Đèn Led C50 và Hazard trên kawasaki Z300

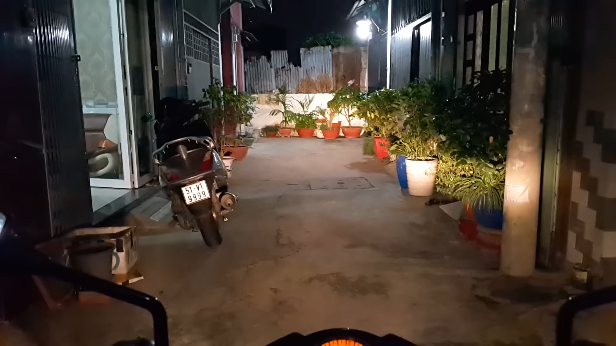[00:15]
rồi tắt đèn pha đây là cặp c50 vào sáng bật cái pha lên nhá nhá xíu thôi tắt c50 pha đây là đèn haza giúp hai cái xe nhanh cùng lúc rồi ha rồi ok